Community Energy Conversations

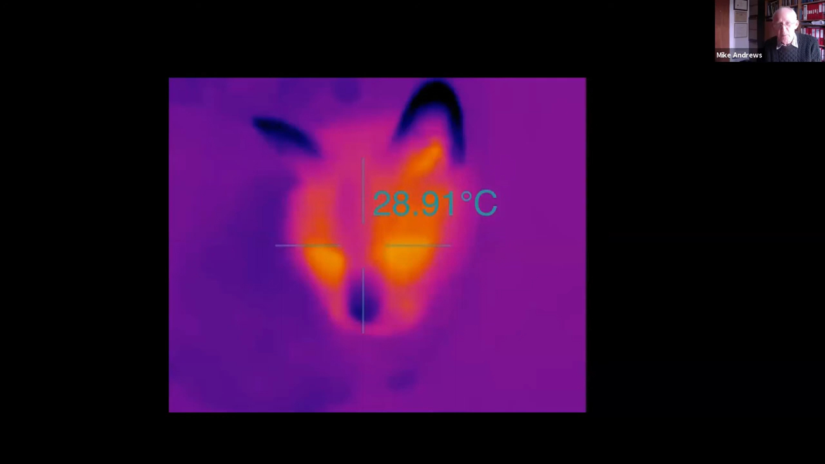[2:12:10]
On screen: spot 28.91°C
And you lose energy from your home in surprising places too, like around your bath. And we do this very cheaply by using a thermal image camera, which plugs in the bottom of an iPhone.
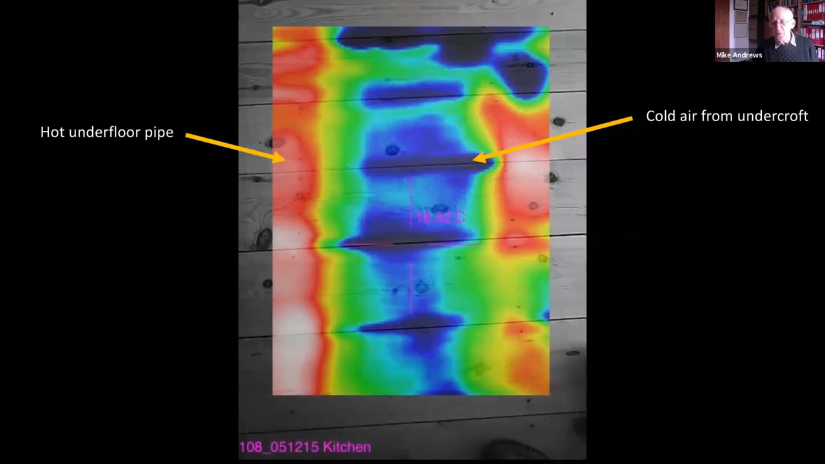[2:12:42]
The cold air from the undercroft is shooting up, negating the heating from the underfloor heating. Here we've got a double glazed window, top right, and it's been fitted so badly the hinges haven't been adjusted and it hasn't even been sealed into the brickwork. So you're losing all the benefit from the window through bad insulation.
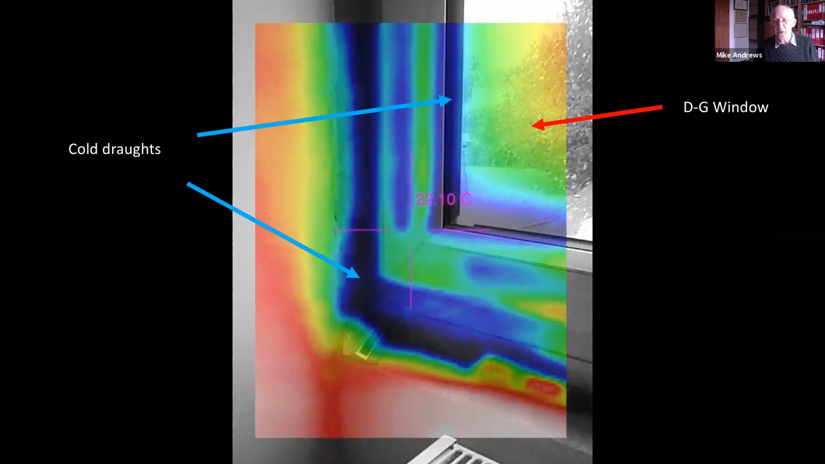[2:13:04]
Here, cavity wall insulation has not reached the top of the bedroom. And you can actually see the angle of repose of the beads on the picture.